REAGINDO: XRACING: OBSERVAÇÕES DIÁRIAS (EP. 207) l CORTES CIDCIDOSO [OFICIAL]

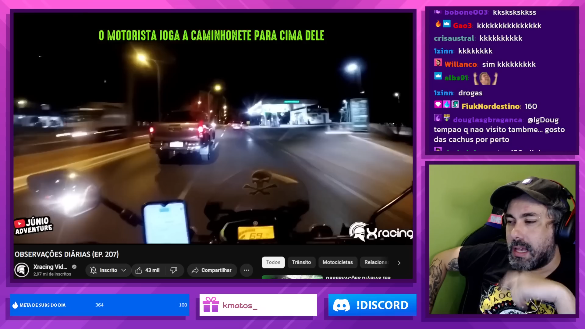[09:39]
Essa... Eu falei pra você isso, jogou o carro em cima de mim, cara. Qual o seu problema?